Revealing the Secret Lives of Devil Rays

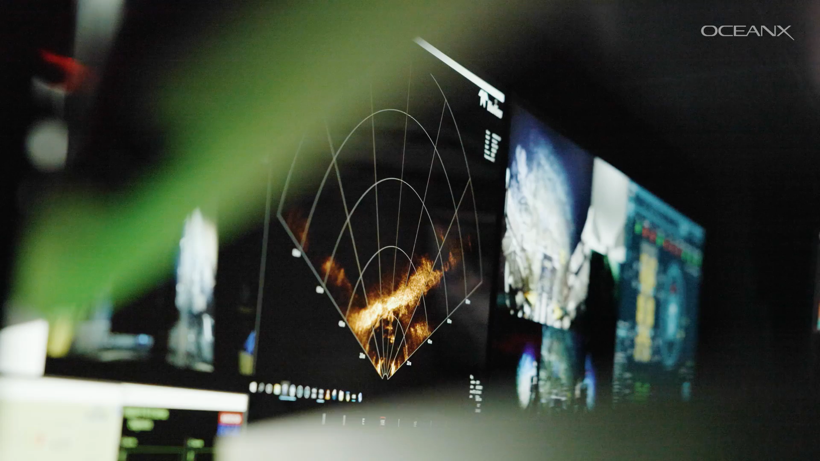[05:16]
You can study the water column using echo saunders. We send the CTD down.